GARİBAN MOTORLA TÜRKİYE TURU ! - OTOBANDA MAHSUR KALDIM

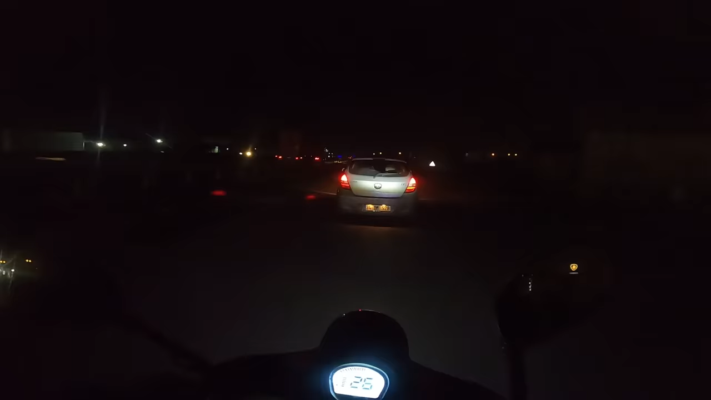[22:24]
Kaskım çizik, yolu göremiyorum. Oğlum bu nasıl yol lan? Lupo köyüne mi gidiyoruz? La yolu kaçırdık. Mal mısınız oğlum, ne oldu? Yanlış yola girdiniz, geri gel. Ellerinde navigasyon var, yolu bulamıyorlar. Navigasyon yok ki. Bir köpek möpek görürsem motoru atar kaçarım ben.
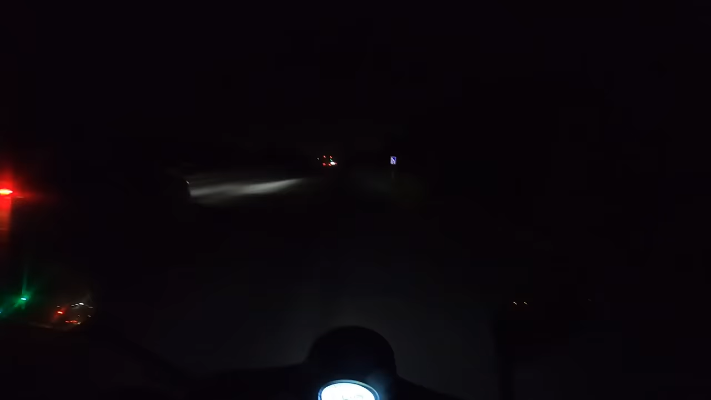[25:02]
Gebze'ye gelmişiz ama. Motor sürmeyi bilsem biraz böyle hani rahat gideceğim ama o da yok ki. Ekip gitti. Tek başıma kaldım şu an. Böyle bir yolda. Tabelalar İstanbul'u gösteriyor ama bence İstanbul'a gitmiyorum. Benim düşüncem. Bura ne kardeşim? Münferit falan yazıyor. İstanbul'du işte tamam. Bir tırdan rica etsem arkaya mı atsak motor? Motorcuların agresifliğini biraz anladım. Yani şu an en ufak bir şeyde birini... Bu kış gününde sınırlarımı fazlasıyla zorladığımı düşünüyorum. 50 cc'lik bir motosikletle git gel 70 kilometre yol yaptım.
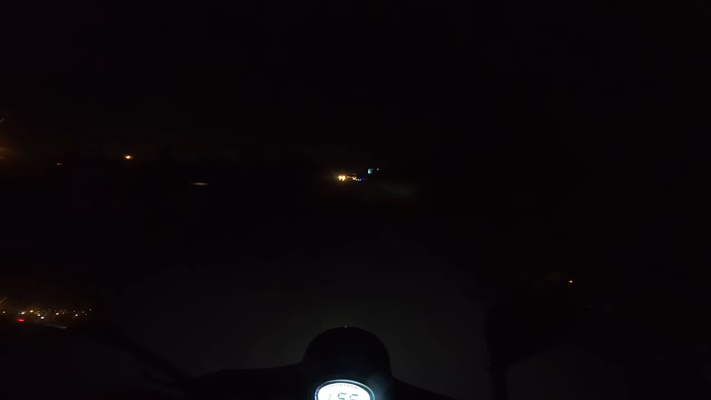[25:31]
Belki sıcak zamanda yapılır ama şu anki soğuk yüzünden en zor videom oldu bu. Bir an önce bitsin istiyorum. Motor da iyi göt. Nasıl yani? Bir saniye. Benim otobana girmem yasak ki. Oğlum EGS ne alaka? Ben otobana giremem. Hamza bir de paralı yola soktun bizi.
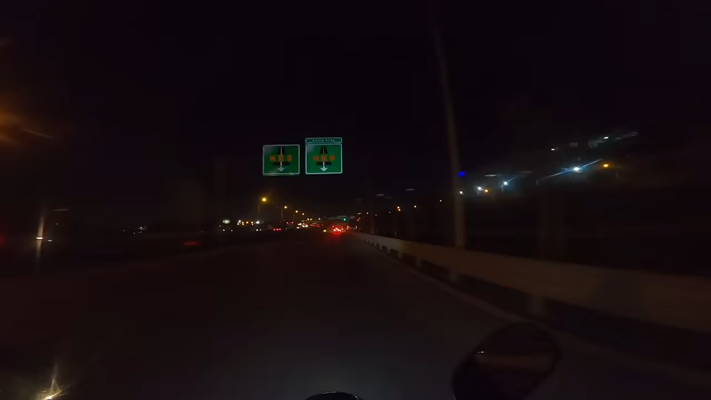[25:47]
Of. Ceza yiyeceğim. Cezayı geç, otobanda nasıl gideceğim ya bu motorla? Ananı bacını. Otoban polisi.
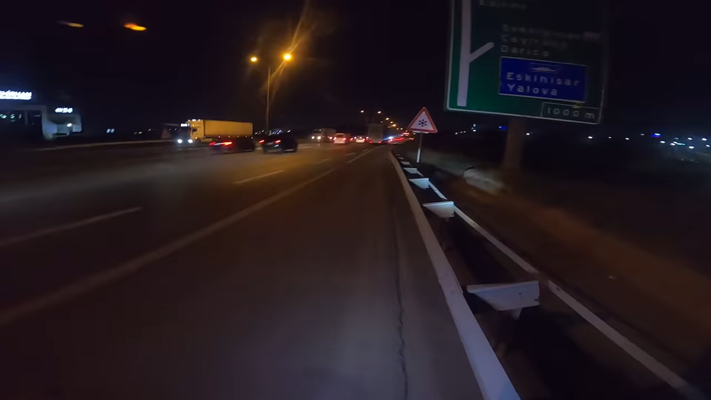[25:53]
Normalde bu motosiklet otobana giremiyor. Yasak 50 cc olduğu için. Ben ne yapacağım bilmiyorum.
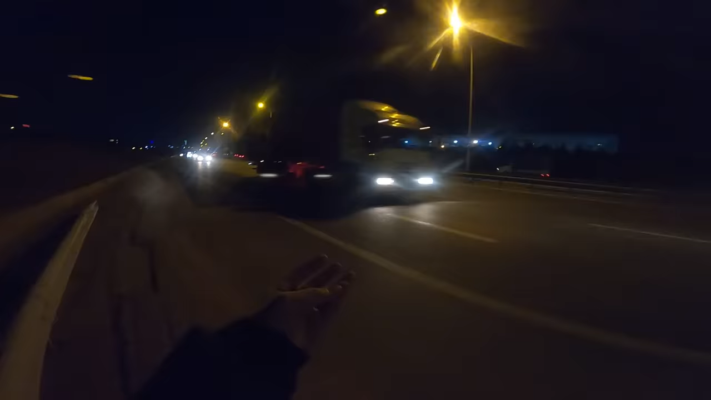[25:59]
Hem ceza yedik büyük ihtimal hem de korkuyorum. Bir sürü tır geçiyor. Araba kalabalığı. Otoban yani a**a koyayım. Ekip de siktir de gitti.